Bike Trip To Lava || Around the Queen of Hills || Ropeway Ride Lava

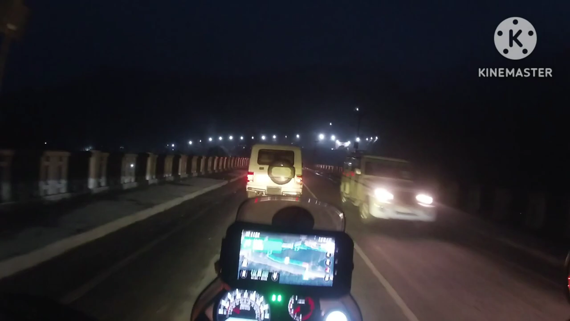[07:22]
এই হচ্ছে সেই নদী তিস্তা নদী।
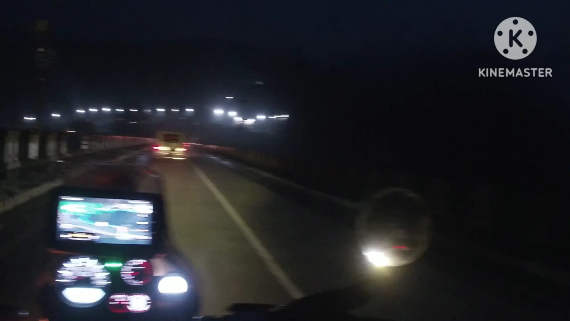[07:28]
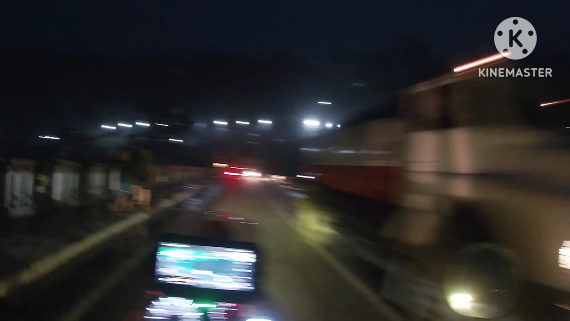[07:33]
সকালবেলা আসতে পারলে তোমাদের ভিউটা দেখাতাম,
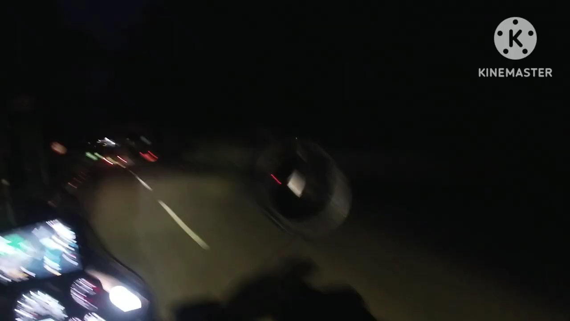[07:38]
তো সামনে দেখতে পাচ্ছ ওয়েলকাম টু কালিম্পং লেখা। তো বন্ধুরা, এই চত্বরটা হচ্ছে ফরেস্ট ডিপার্টমেন্টের এলাকা, এটা কালিম্পং ড্যাংজং ফরেস্ট।
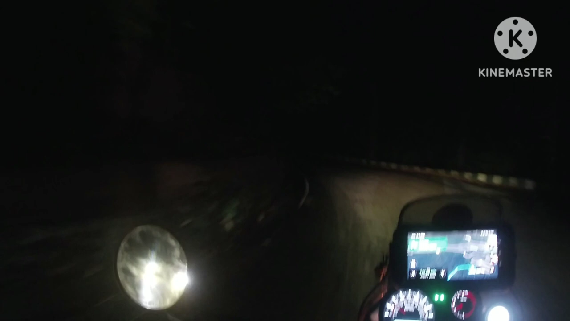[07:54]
ঠিক আছে, তো বোর্ডটা দেখলাম আমি, তাই জন্য মনে করলাম যে ভিডিওটা করে তোমাদের বলে দিই, তোমরা হয়তো দিনে আসবে দেখতে পারবে, তো তোমরা বুঝতে পারবে এই পুরো এলাকাটা হচ্ছে ফরেস্ট এলাকা, এটা এটা পুরোটা।